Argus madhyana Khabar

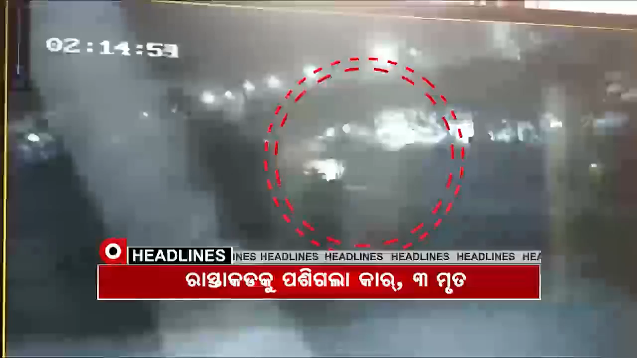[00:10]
सीसीटीवी रे कैद होगा दुर्घटना बेल दृश्य खोलला अपराजिता षडंगी ऑफिस सिल होबार